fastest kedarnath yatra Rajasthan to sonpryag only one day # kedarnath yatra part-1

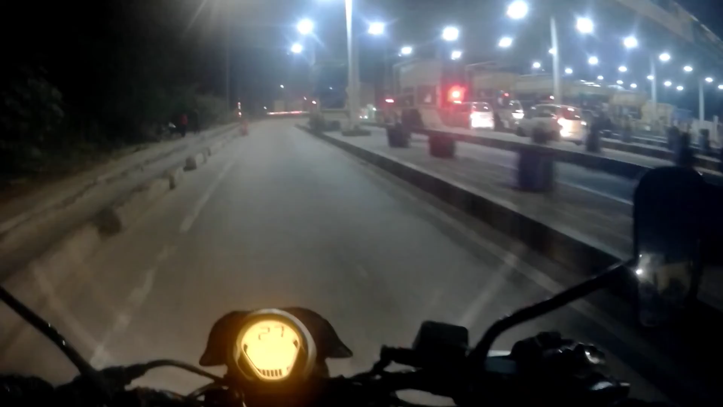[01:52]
ओहो ओहो ओहो ओहो रॉन्ग साइड में घुस गया मैं, नाक सुकड़ गई, पसीने आ वो पसीने क्या जो पानी टपक रहा है।
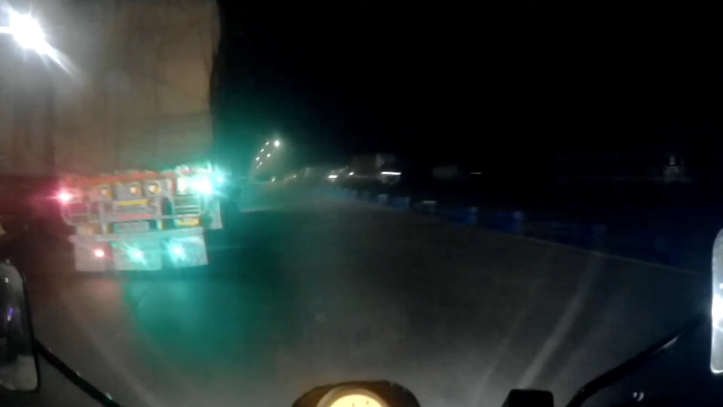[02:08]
हाँ गजराज भाई ने हालत ख़राब करवा दी,
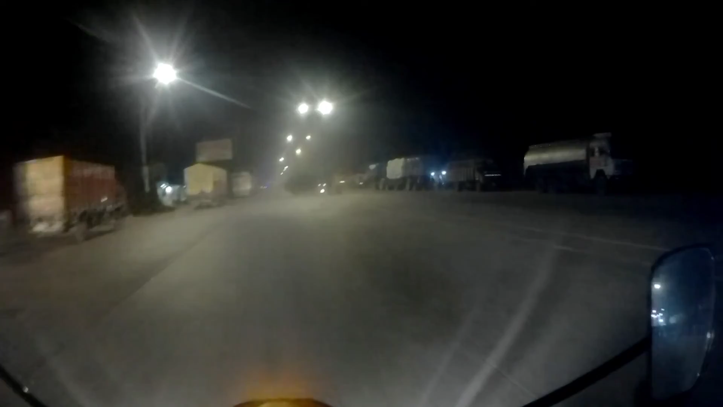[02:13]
खुद तो निकलेंगे 4 बजे, मैं कह रहा था 17 तारीख को निकलेंगे, उन्होंने बना दिया प्लान 16 तारीख को निकलने का, अब मुझे भी रात में 2 बजे निकलना पड़ा है उनकी वजह से।
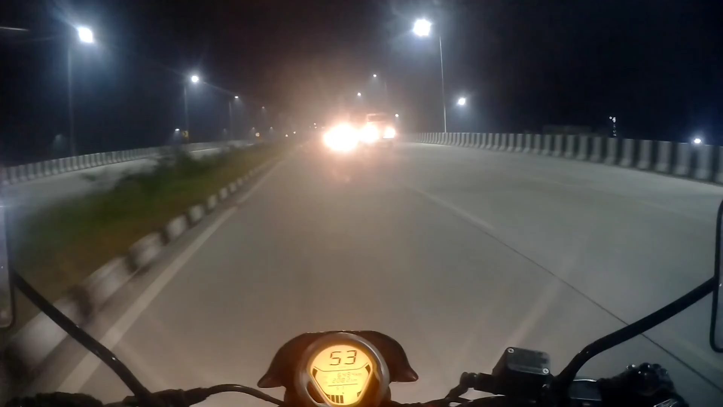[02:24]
तो हमें अभी मेरठ हाईवे पे हापुड़ आने वाला है 23 किलोमीटर बाद, और बुलंदशहर से निकल चुके हैं और टाइम हो गया है 5:30। एक टी ब्रेक लिया था मैंने, ओ हो ठंड,